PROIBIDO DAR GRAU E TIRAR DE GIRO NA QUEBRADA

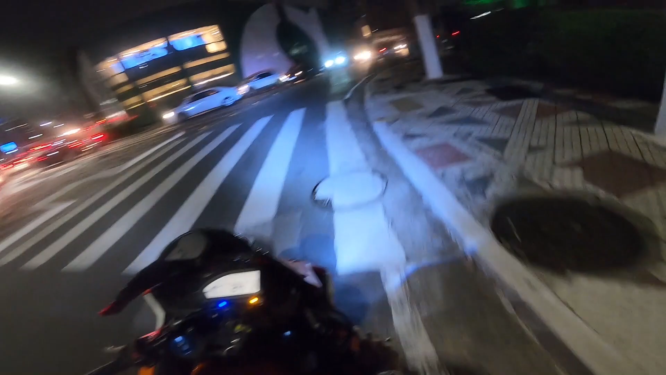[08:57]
que na minha opinião é o pedaço mais bonito da marginal, tá ligado? Dá pra chavear, mano. Dá pra chavear num videozão aqui, tá ligado? Eu só queria mesmo ter um espacinho lá, mano, pra poder dar uma treinada e tal. Mas é marcha. Ó, marginal.